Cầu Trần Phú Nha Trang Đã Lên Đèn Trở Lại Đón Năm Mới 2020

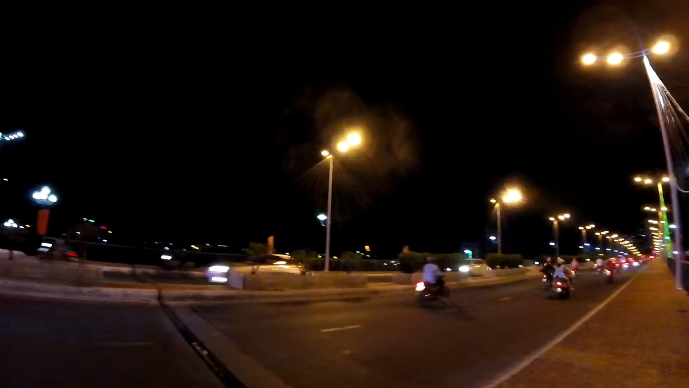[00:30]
Đèn LED này là dúng đèn LED ngay thời điểm ban đầu này. Cái dàn đèn LED của cầu Trần Phú này là đã thay đổi rất là nhiều lần.
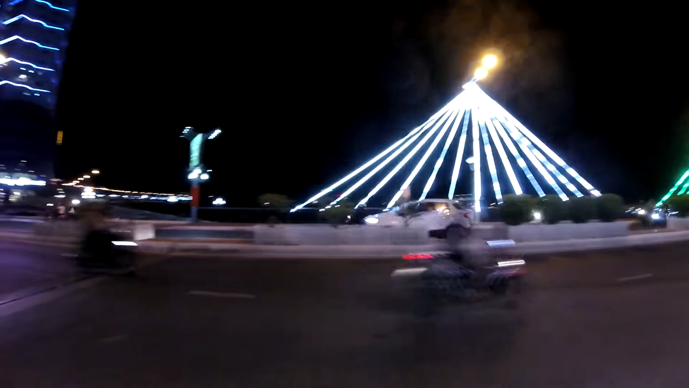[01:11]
Đường phố Nha Trang hôm nay cũng rất là đông vui và nhộn nhịp quý vị. Xe cộ, lưu lượng xe cộ là đông hơn, mình thấy đông hơn ngày thường.
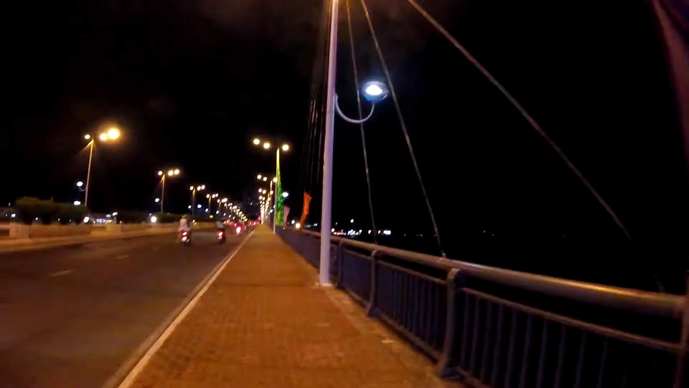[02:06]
Lên là có không khí của Tết liền. Ngày thường là không có đèn LED. Hình mới lắp lại đây, lắp để chuẩn bị đón Tết, đón năm mới này. Đèn LED lên rồi, rồi kêu.
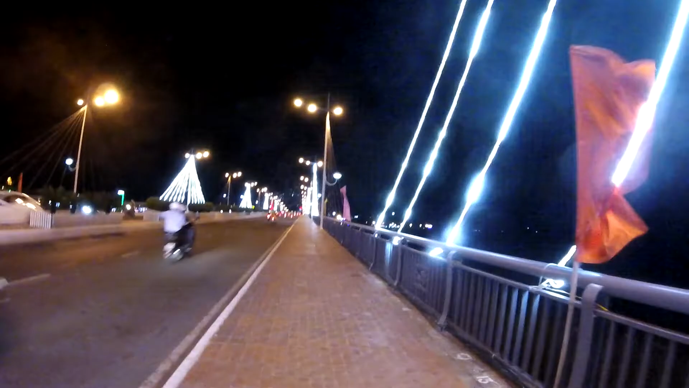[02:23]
Mình đi dạo một vòng trên cái cầu này thử nha quý vị.
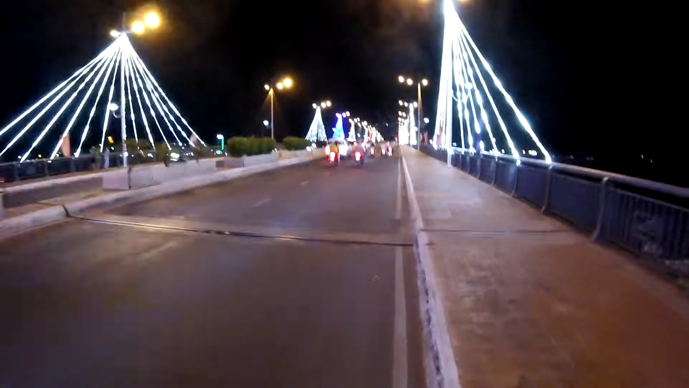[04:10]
Đi dạo một vòng trên cái cầu này thử nha. Đó, đèn LED rất là đẹp.
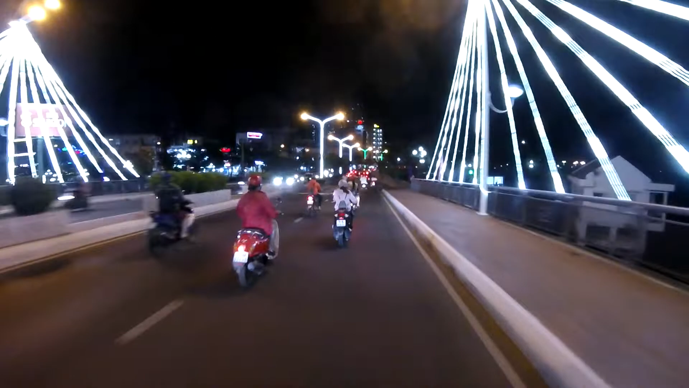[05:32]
phía bên này là thuộc đường Phạm Văn Đồng rồi các bạn. Phạm Văn Đồng hướng đi về Hòn Trồng rồi. Rồi mình chạy qua cái chỗ cây đây mình đi vòng lại nha.
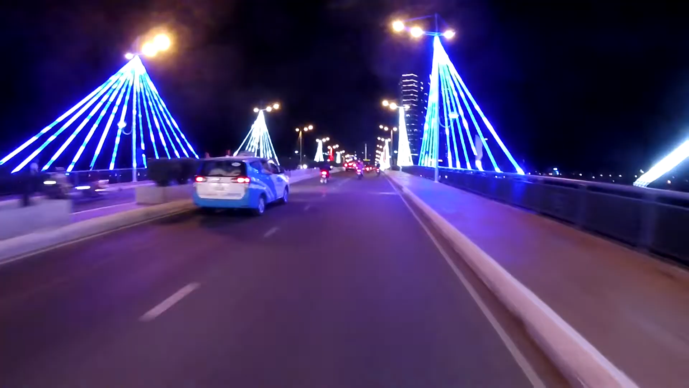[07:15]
Trên cái cầu Trần Phú này quý vị có thể nhìn thấy thành phố Nha Trang luôn á, nó cao á.
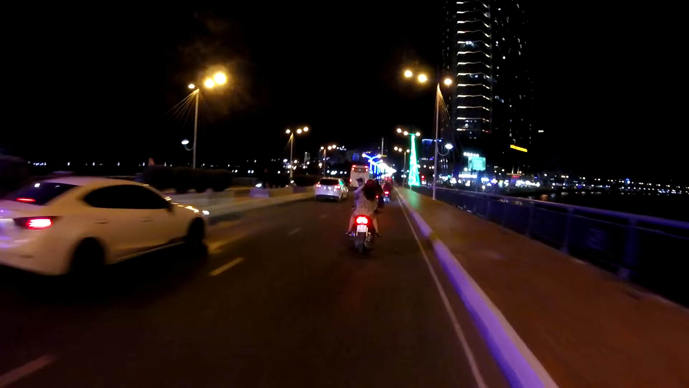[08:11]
Chevo chia sẻ cho quý vị cái cảnh đèn led của cầu Trần Phú đã lên đường, lên đèn dạo một vòng cầu Trần Phú cho quý vị xem, thay đổi lại cái đèn led rồi. Cảm ơn quý vị đã xem video nhé, chào quý vị.